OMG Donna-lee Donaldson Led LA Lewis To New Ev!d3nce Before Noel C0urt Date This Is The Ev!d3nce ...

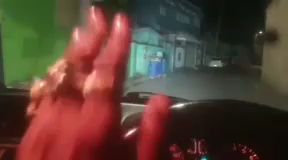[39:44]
Stop right there, sir, Donna-lee Yard Gate, people. Stop right there, sir, Donna-lee Yard Gate.
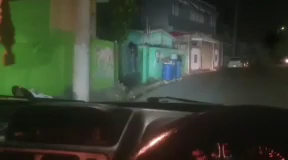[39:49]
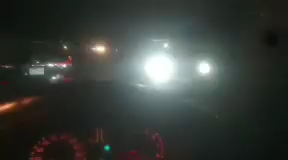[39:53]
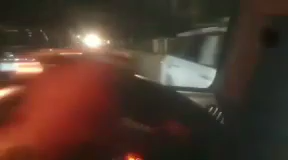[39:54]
and go back to Donna-lee, go back to Noel apartment. So straight down that road there, people.
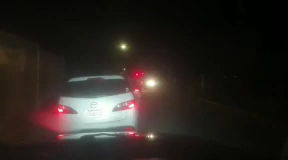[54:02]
Something bigger going on here tonight, people. Something bigger going on here tonight, people. So, police are up behind me and police in front of me. So, come on, them thief, some boy, care people. And some care thief can go on. Yeah, Fraser. Yo, hey.